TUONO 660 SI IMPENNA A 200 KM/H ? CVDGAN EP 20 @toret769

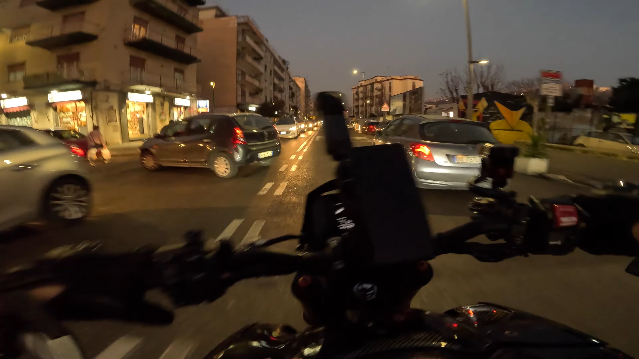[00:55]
Ci sono i tizi che impennano, questi scostumati. Oh!
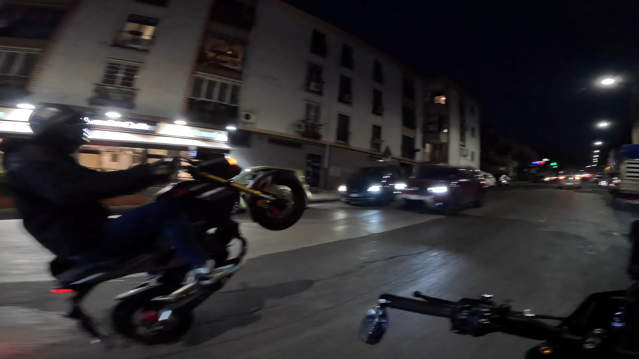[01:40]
C'è lui che se la pinna così. E anche in pendenza, cioè bravissimo, guarda là che equilibrio.
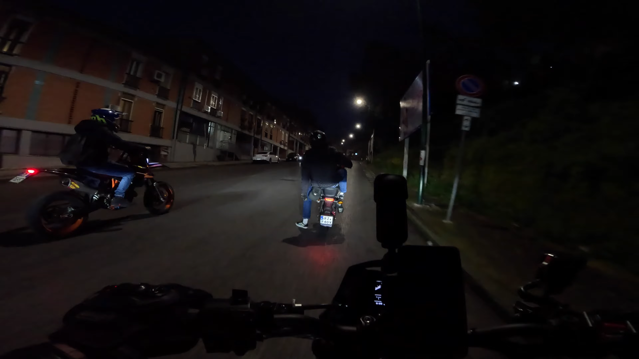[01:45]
Veramente che equilibrio, bravo, bravo, bravo. E si fa anche la curvetta, anche la curva.
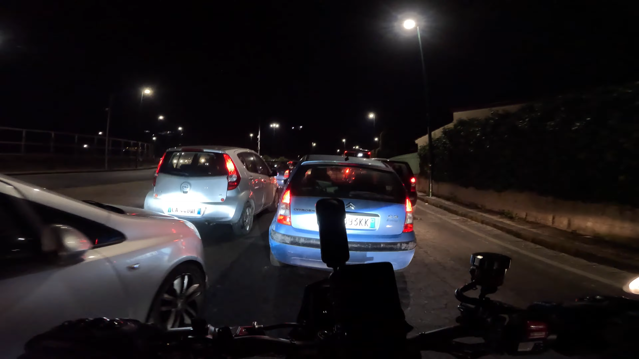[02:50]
Ma guardi, sei infilato, ti vuoi infilare tra le due macchine, cioè, ma io non mi spiego, come guidate, non mi spiego.
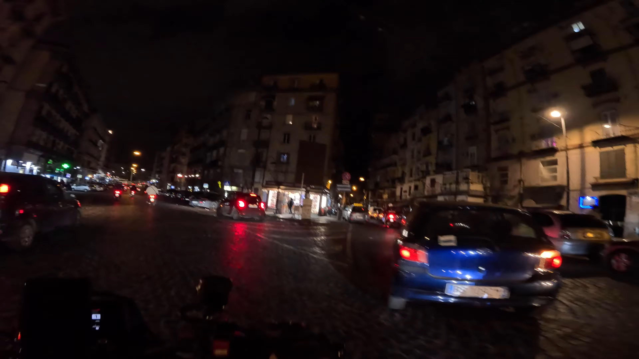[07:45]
Che è una giungla! Com'è a guida a Bologna? Ma com'è bello? È un'altra storia! Vieni qua e ti dimentichi di come si guida legalmente! Ma devi dimenticarti, perché guarda qua! C'è!
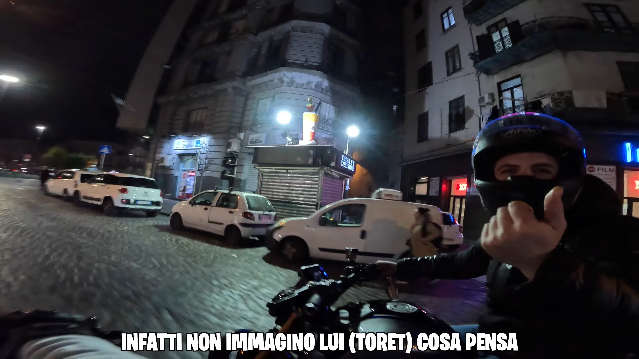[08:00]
Immagino lui cosa pensa! Sì! Il bello è che mo mi sto portando tutti gli youtuber del nord qua, no?
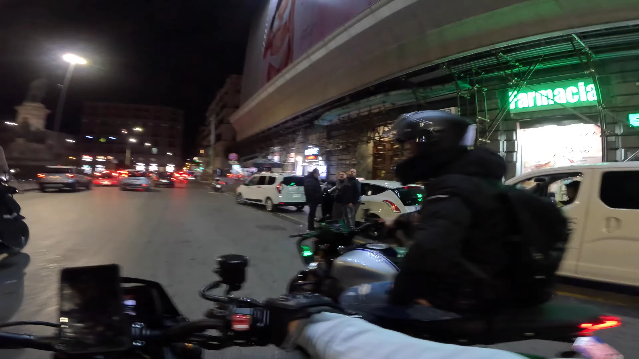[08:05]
E quando vengono qua rimangono come i cazzoni, cioè non se l'aspettano! Non devi rispettare le regole, è tutto al contrario! Dai, muovete!
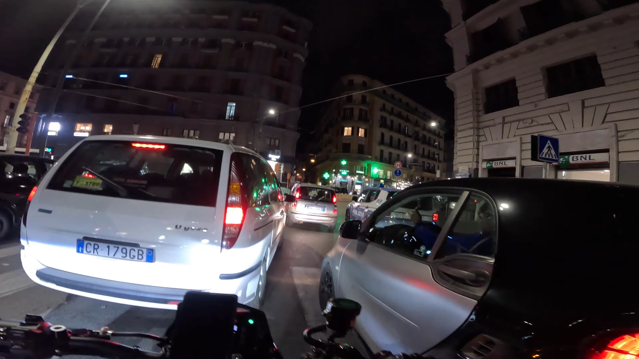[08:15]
Guarda, guarda, il my friend fermo in mezzo alla strada, avanti alla polizia, attraversando in curva e non gli fanno un cazzo!
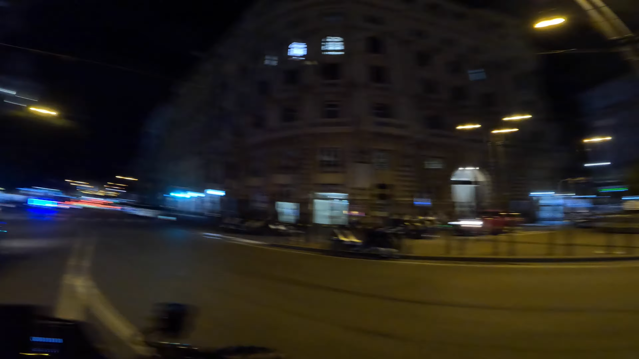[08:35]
Per spingerlo, lo spingevo col piede. Oh, guarda questo.